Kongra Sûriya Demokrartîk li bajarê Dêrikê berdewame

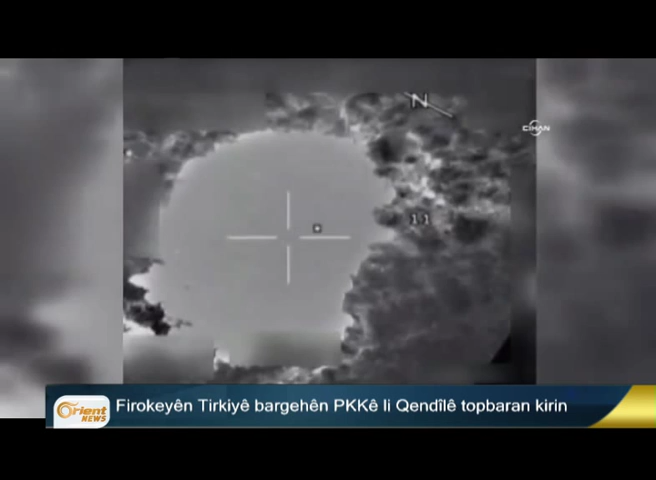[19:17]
واینزه و باکروسان لچیای قندیله به هجماره که ایریش این آسیمانی تو باران کرن.